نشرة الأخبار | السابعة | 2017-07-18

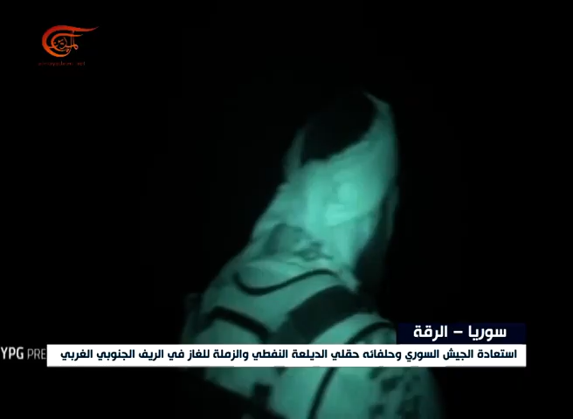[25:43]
صورا لمعارك ليلية أسفرت عن سيطرتها على حي اليرموك جنوبية غرب مدينة الرقة وعن تحقيقها